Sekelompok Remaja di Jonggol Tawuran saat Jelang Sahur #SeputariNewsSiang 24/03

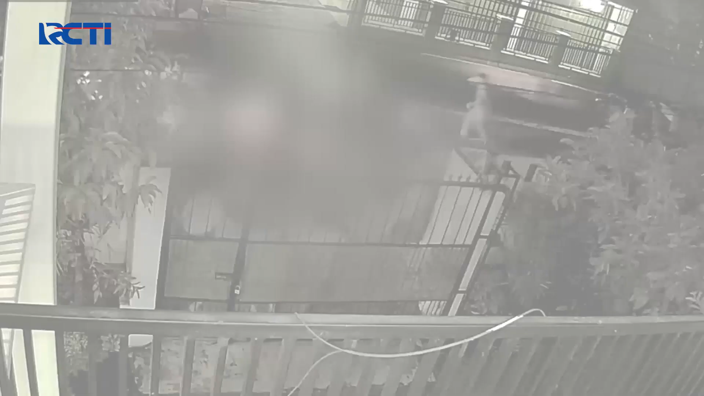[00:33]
Tawuran dua kelompok remaja di Depok, Jawa Barat juga terekam kamera CCTV warga. Warga resah, tawuran kerap terjadi menjelang sahur.